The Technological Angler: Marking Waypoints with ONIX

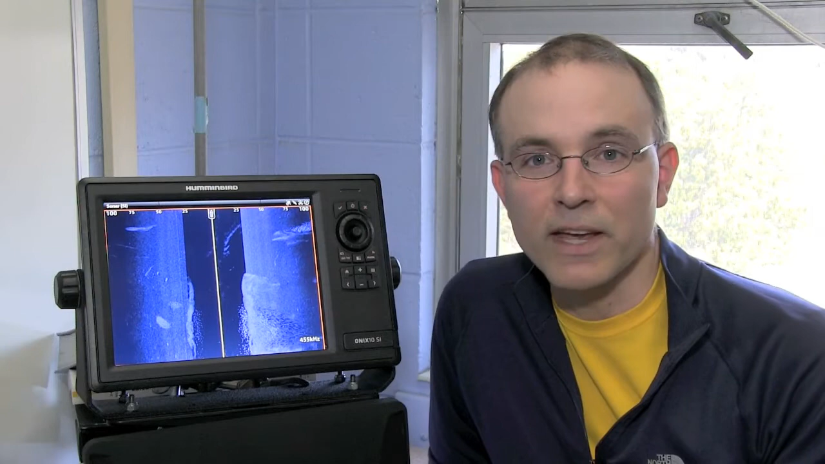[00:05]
The cross-touch interface on the new Humminbird Onyx system provides us with all new ways to interact with the fish finder.
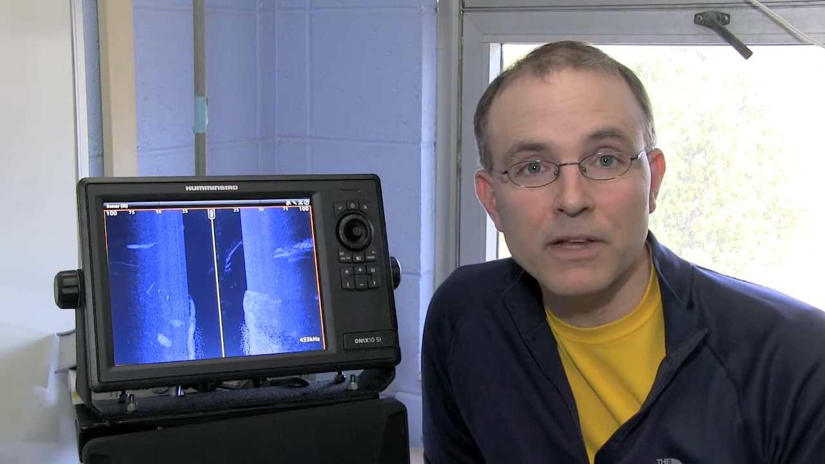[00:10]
Let's take a look at a couple of different ways that we can mark waypoints on the Humminbird Onyx system.
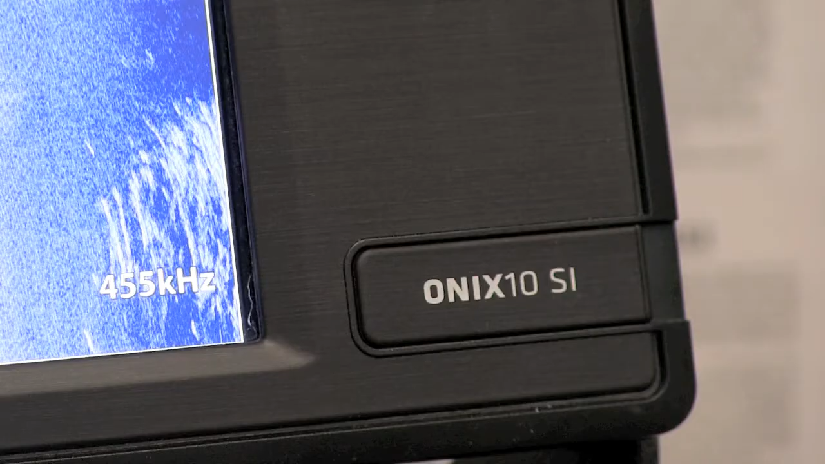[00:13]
Now one way to generate a waypoint is to exclusively use the touch interface.
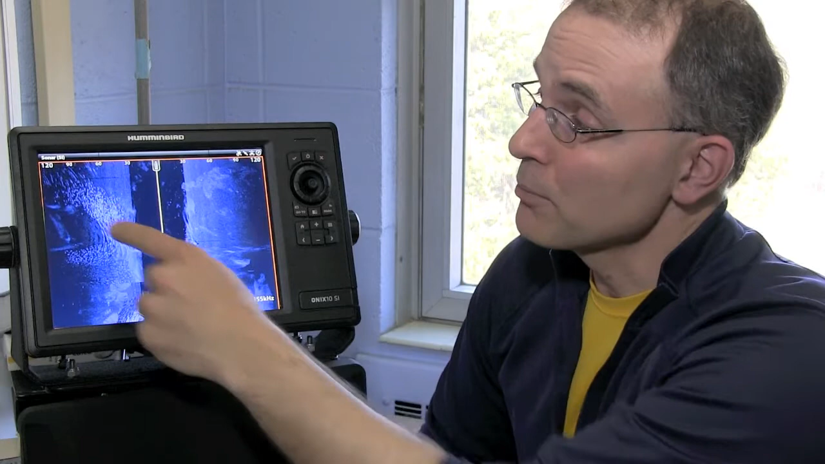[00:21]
So imagine that I wanted to set a waypoint somewhere over here on this school of fish that's on the left hand side image. To set that waypoint I'll simply press the screen at the desired location, press waypoint,
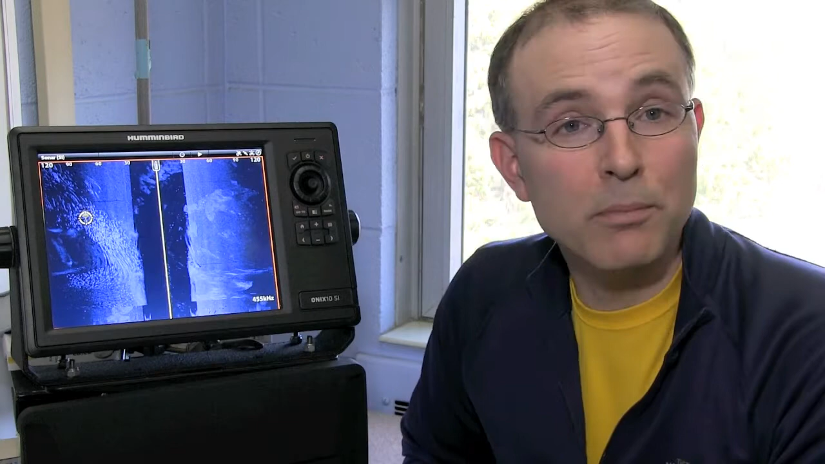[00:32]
and that will generate a waypoint at that precise location.
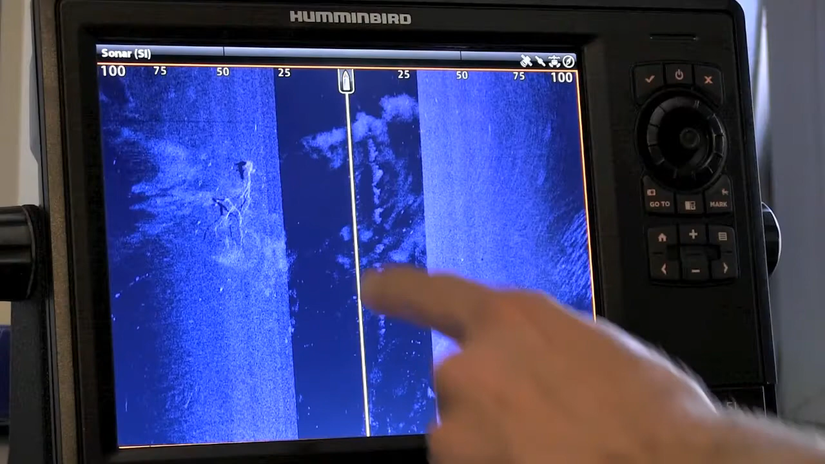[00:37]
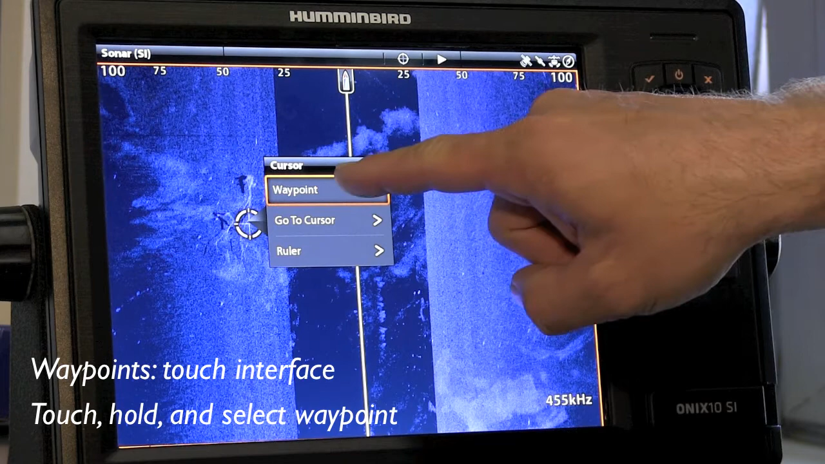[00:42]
Now another way to generate a waypoint is to exclusively use the control pad.
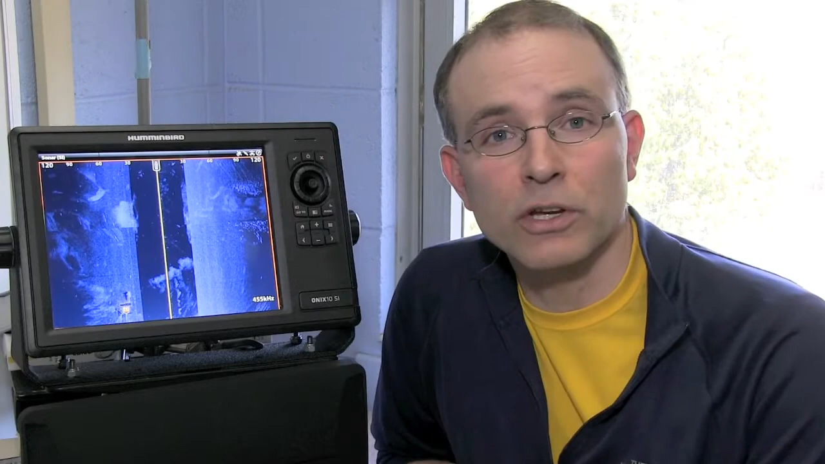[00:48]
Let's imagine I wanted to set a waypoint over here on this small school of fish.
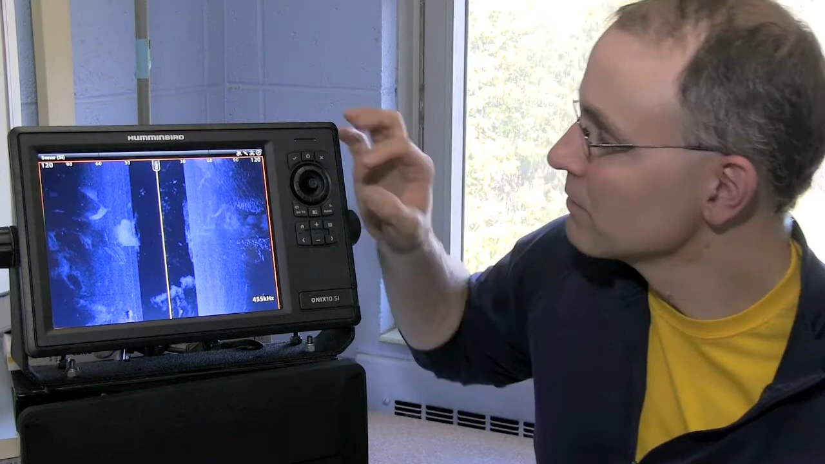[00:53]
To do so I can use the joystick to move the cursor over to that location and press the mark button.
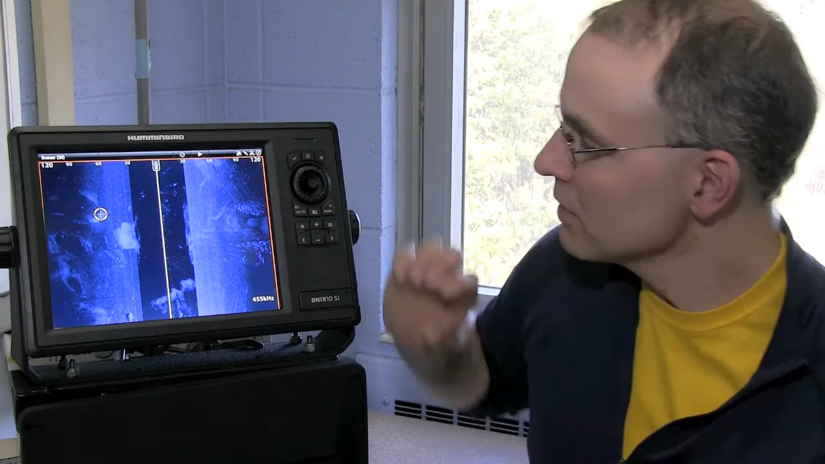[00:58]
That will call up the mark submenu and if I press
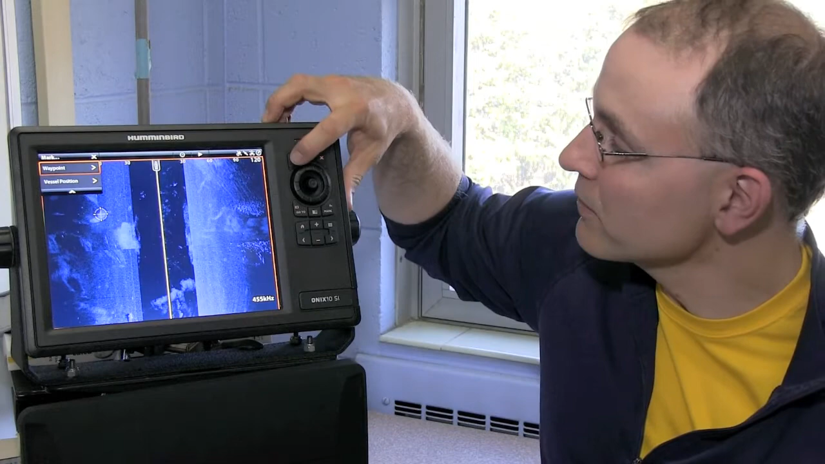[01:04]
the check mark key I'll also generate a waypoint at that location.
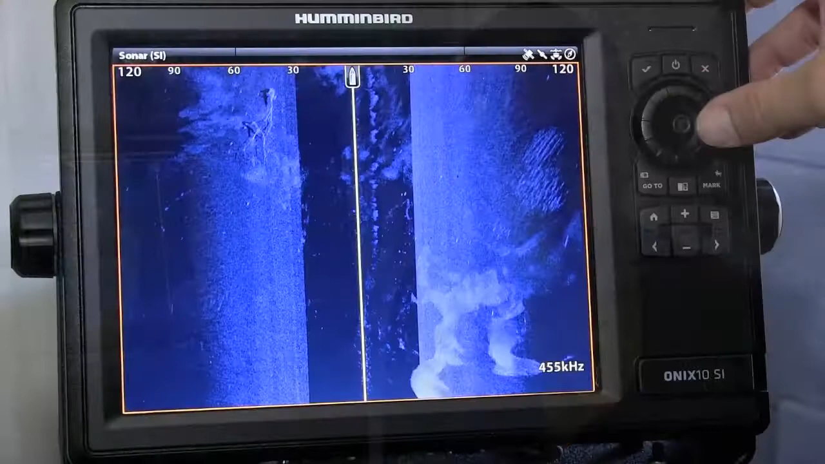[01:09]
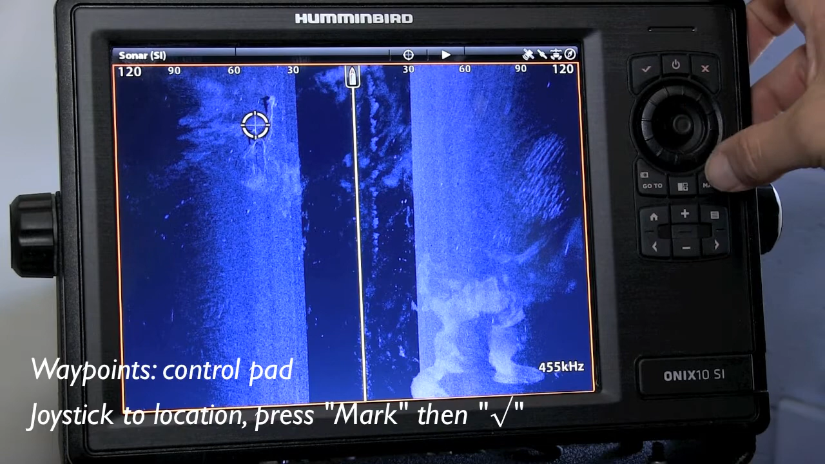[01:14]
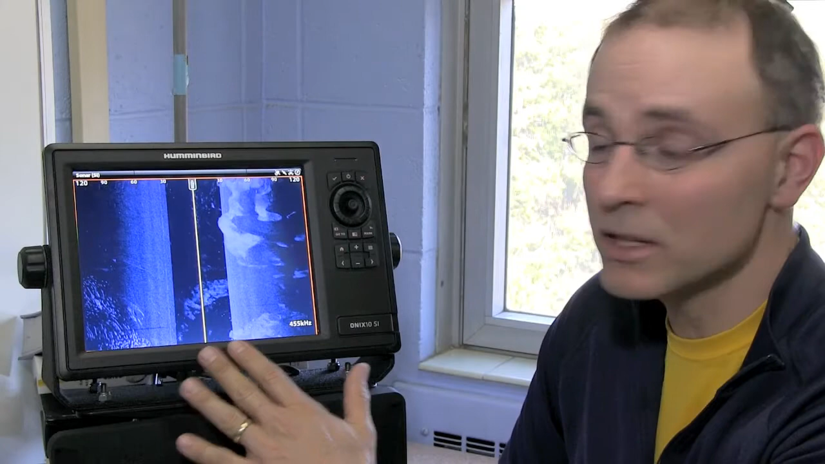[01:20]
Now whether we decide to use the touch screen, the control pad, or some combination of both, the Humminbird Onyx system provides us with a variety of ways to conveniently generate waypoints.